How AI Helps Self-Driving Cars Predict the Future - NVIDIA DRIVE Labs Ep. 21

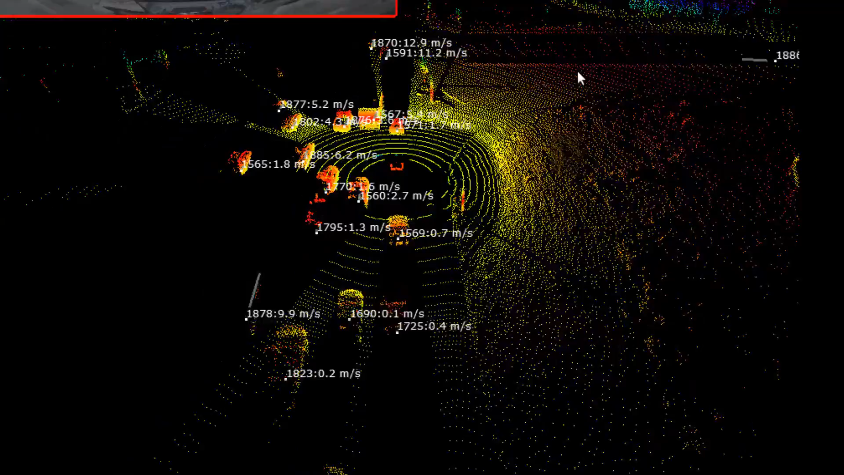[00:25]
As input training data for PredictionNet, we use outputs from our LiDAR perception software stack that uses our multi-view LiDAR Net Deep Neural Network, DriveLabs episode 18.
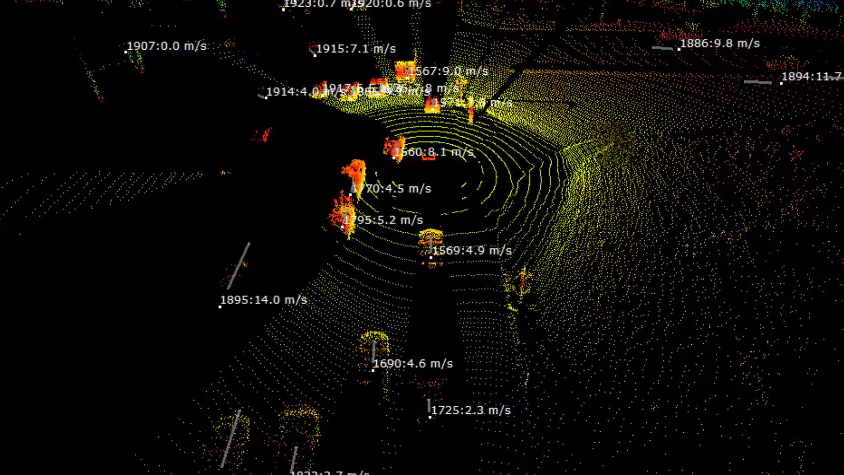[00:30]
These perception results provide accurate top-down view information about the position, orientation,
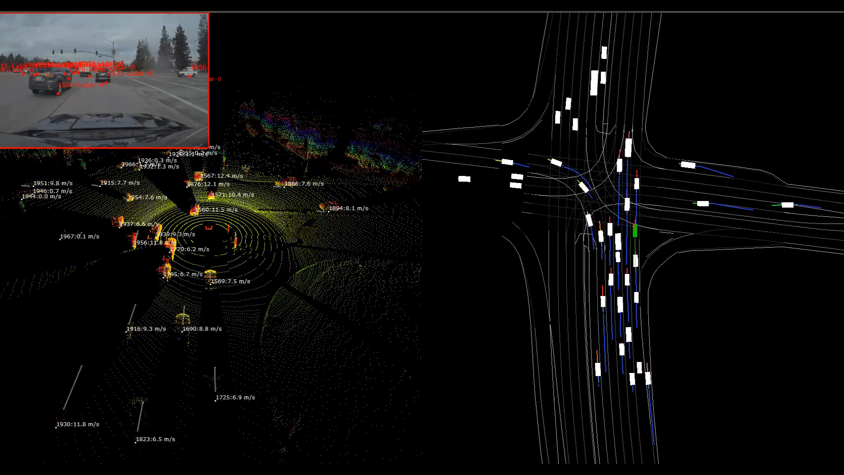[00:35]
and size of all dynamic objects on the scene,
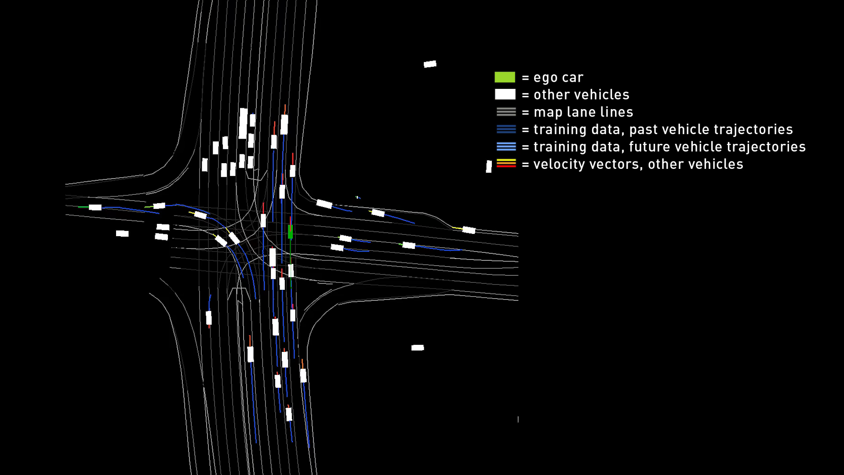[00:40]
while a map denoted by the gray lines provides information about the positions of fixed objects and landmarks, such as lane markings, traffic lights, or traffic signs. Using both the perception and map data as inputs, we train PredictionNet to infer the future trajectories of dynamic objects.
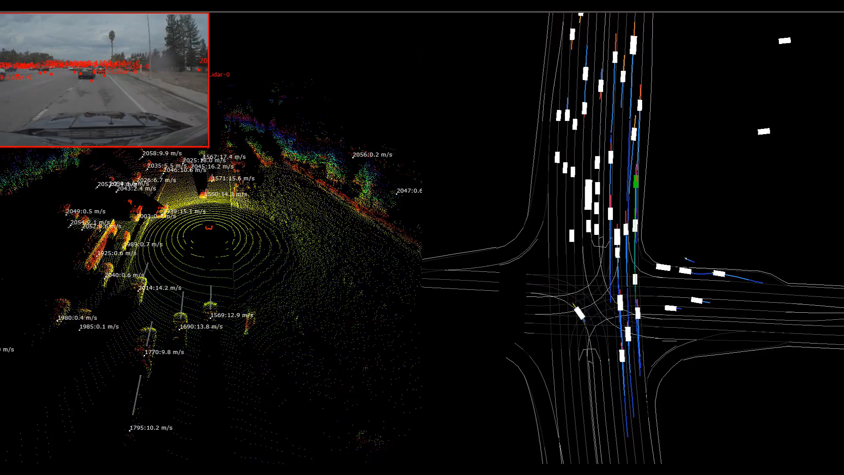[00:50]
At inference time, PredictionNet does not require LiDAR data and can use camera or radar perception data as input.